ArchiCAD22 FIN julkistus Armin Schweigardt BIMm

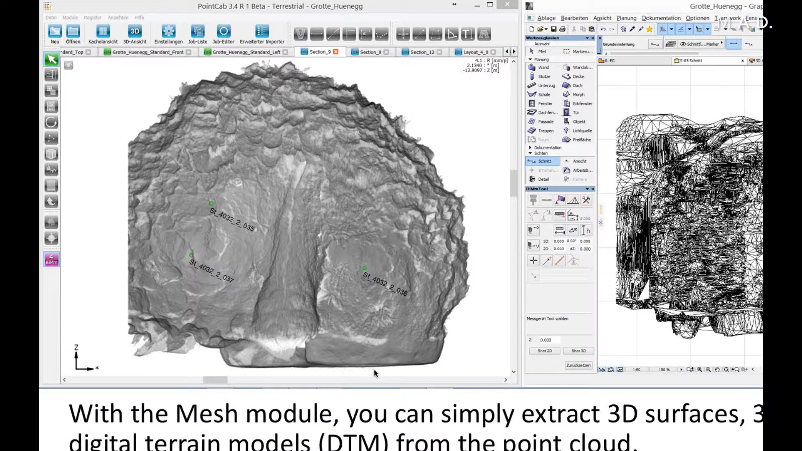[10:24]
can which point cap is calculating and then we bring it into aricut and so we have the uh terrain models um very easily in aricut and this is an example we've also done it's um like a killer like a cave
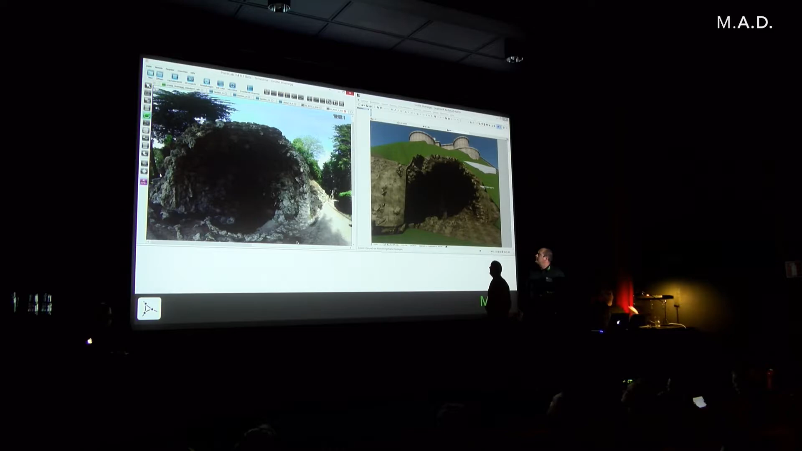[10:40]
then you can calculate volumes within seconds
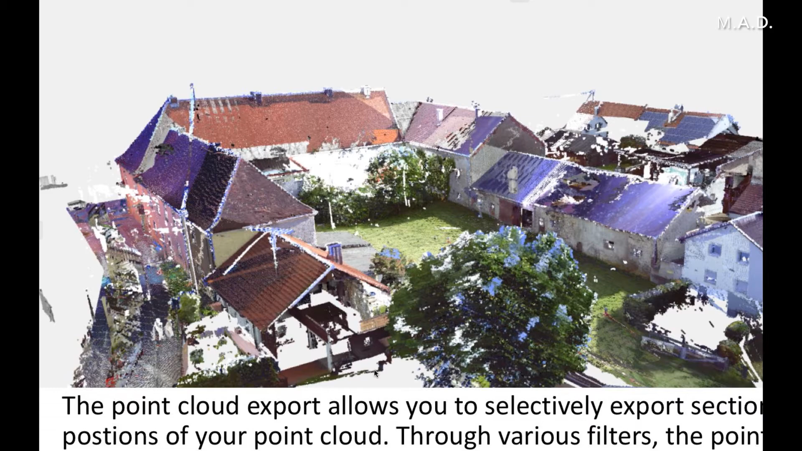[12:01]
then we have a point cloud export so we also export the point cloud to aricut to con to control the model and the point cloud and the point cloud and we can um selective uh maybe we can make sections or single scans from um from the original scan and through various filters the point cloud size is reduced so that it can be efficiently uh imported to aricut and you have not too big cloud in aricut then so before i say uh thank you um we